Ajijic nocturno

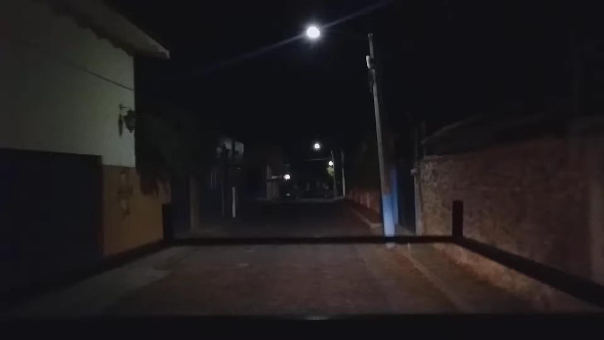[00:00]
Anda, mi racita, bueno, nos encontramos recorriendo aquí Hic Nocturno.
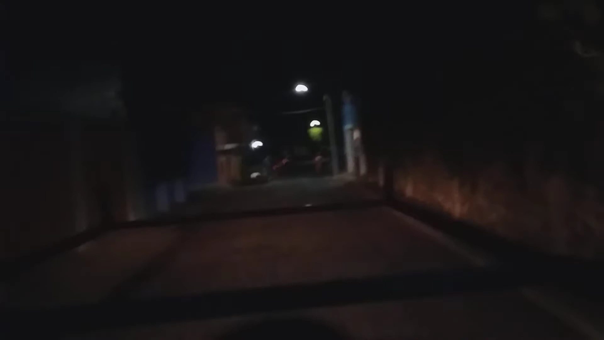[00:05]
Esta es la calle Zaragoza.
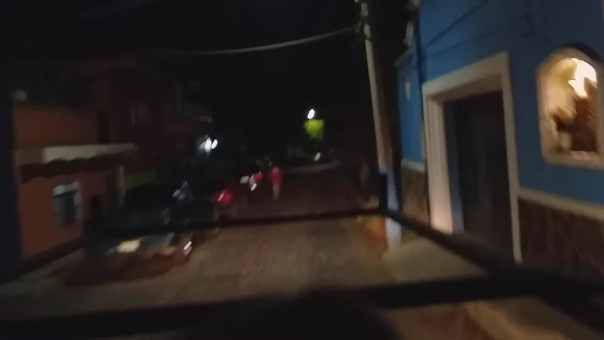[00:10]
Y va a ser un pequeño recorrido para que vean cómo luce de noche aquí en Jalisco.
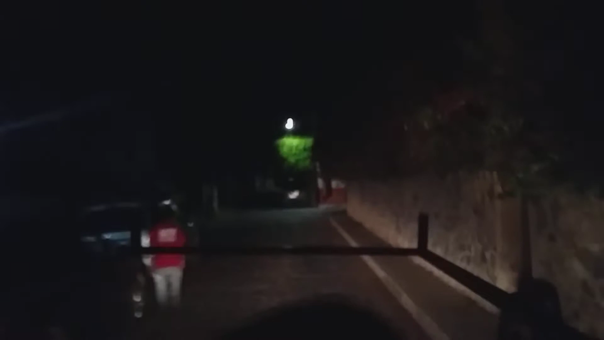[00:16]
Ahí disculpen el ruido, vamos arriba de una camioneta. Y espero que lo disfruten.